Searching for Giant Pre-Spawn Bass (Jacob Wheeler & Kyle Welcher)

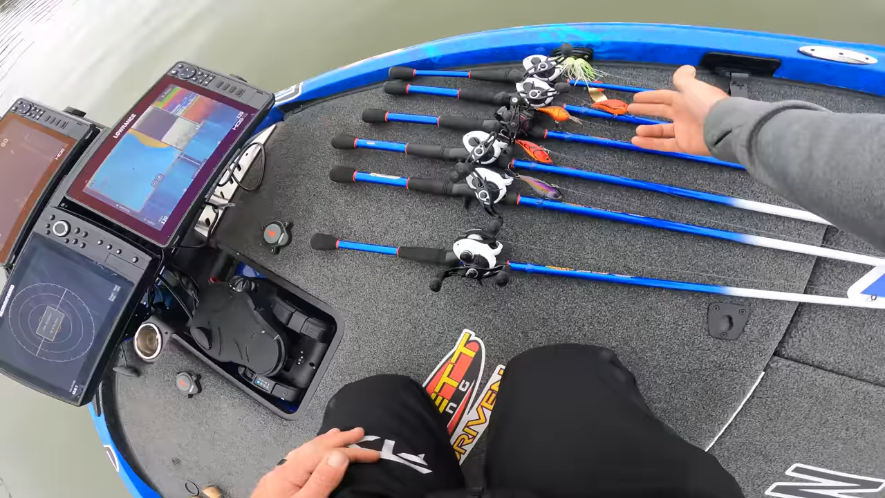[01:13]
couple crankbaits like more of like a square bill dp6 spinnerbait got a jig vibrating jigs we're gonna sort of see what's going on i would assume water temperature says it's 56.8
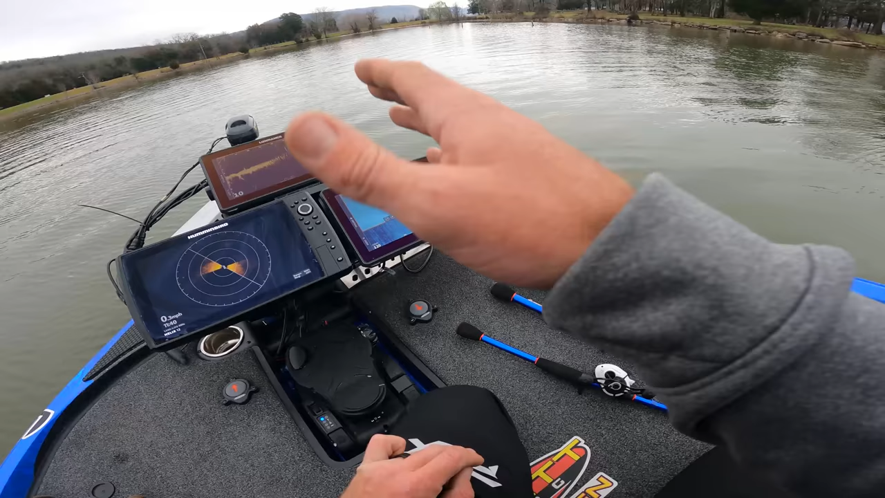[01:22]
but it's not probably that warm right now we just put the trolling motor down so probably somewhere in the low 50s cloudy day let's see if we can't catch a couple so it doesn't say it's like literally right there
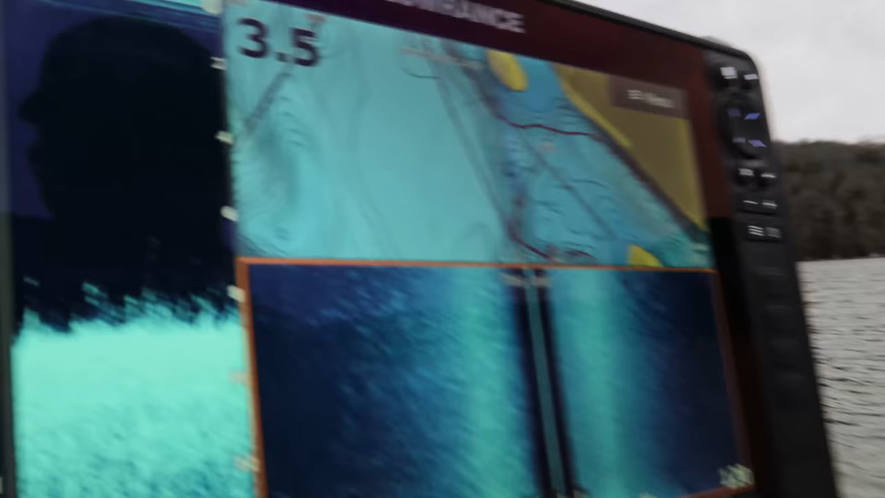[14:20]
seems like a lot of these fish are just sort of relating this grass to show you guys sort of what it looks like there's some that it's
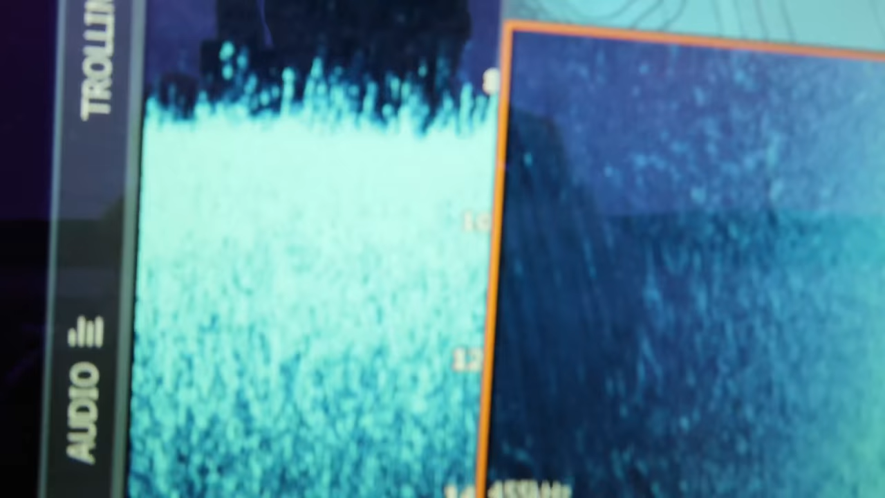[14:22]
old grass eight foot deep you know eight
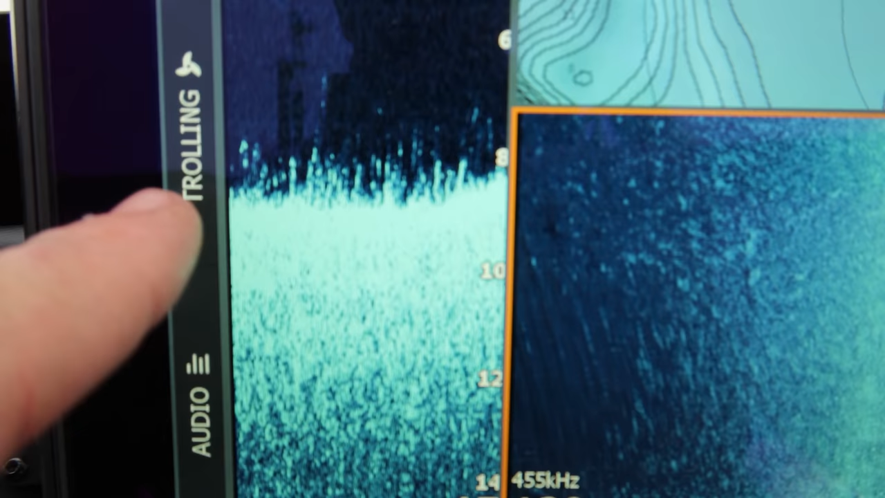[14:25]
foot deep stuff like that and you can sort of see some of it on the side scan a little bit of it that's the kind of stuff you
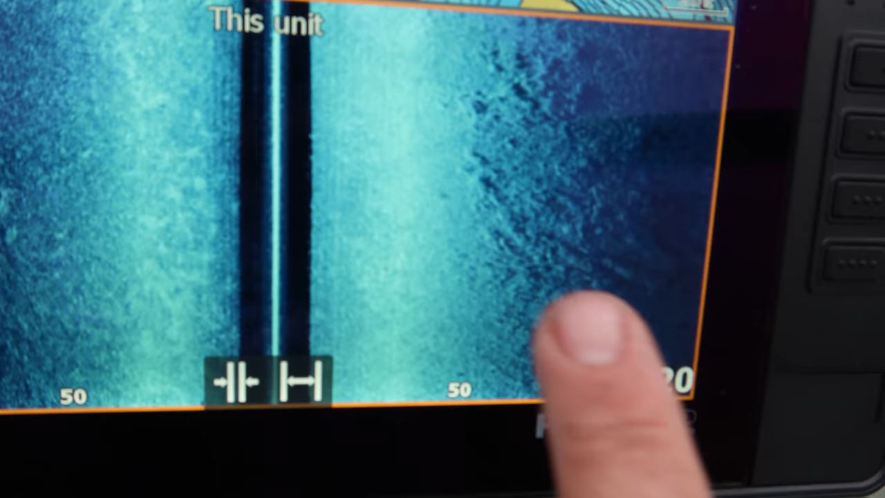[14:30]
know we're looking for there's places where these fish are going to be before
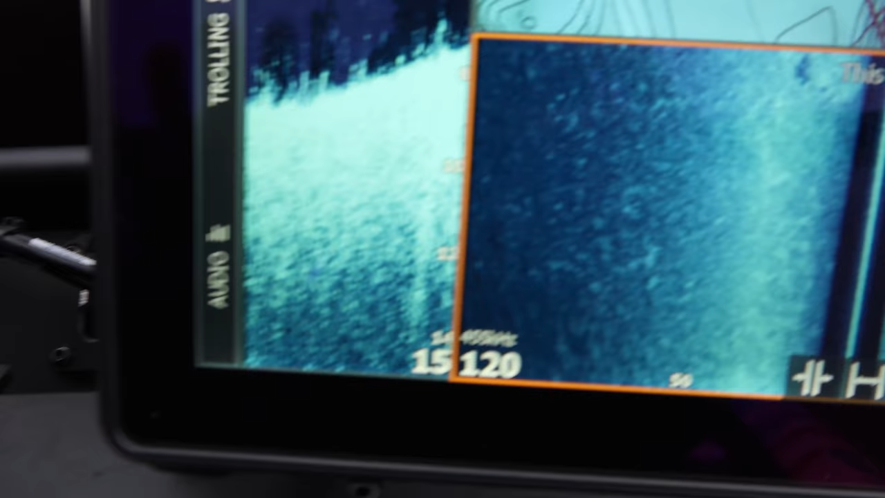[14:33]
they pull up the spawn that's where they're going to set up at so